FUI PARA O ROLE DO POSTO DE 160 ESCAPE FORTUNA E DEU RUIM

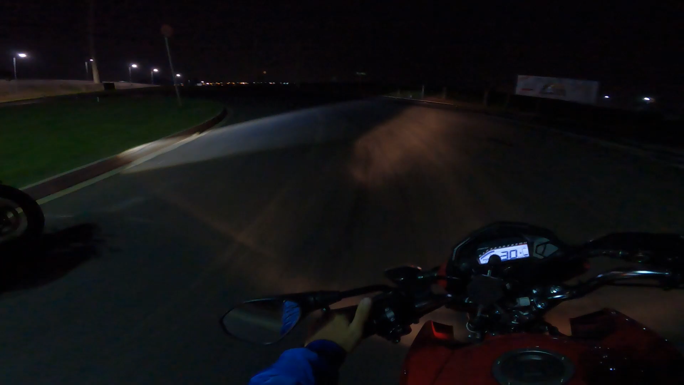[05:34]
aqui eu já tenho que andar meio esperto, que tá tendo óleo na pista, ó a braba ali, meu primo tá com o iluminador de rabeta, deve andar devagar aqui, rapaziada, porque tá com hora na pista, né, não sabe exatamente em que ponto que tá, tá ligado,